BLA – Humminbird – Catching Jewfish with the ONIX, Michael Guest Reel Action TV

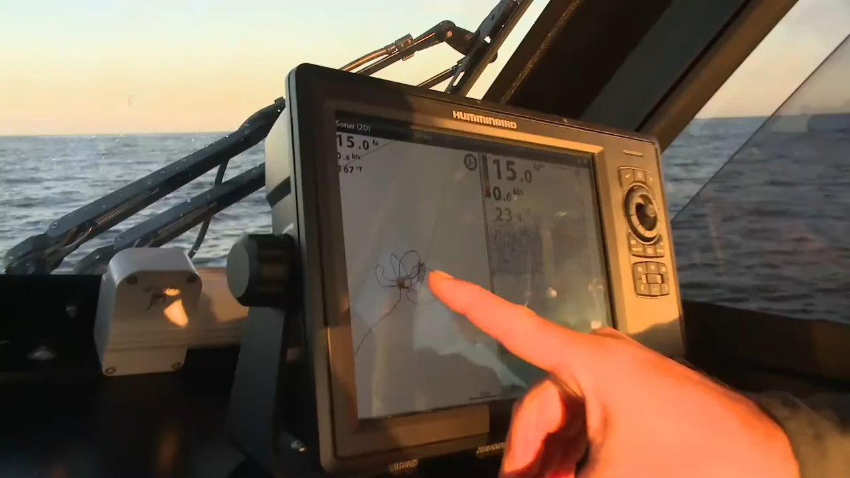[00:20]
I definitely always leave mine on because you actually see the schools of Mulloway and Kingfish come through when you're anchored up. It lets you know if the water temperature changes 23.4 degrees at the moment and the big thing is it'll let us know whether we actually slide off the anchor in the dark because once it gets dark you really don't know whether you've moved or not.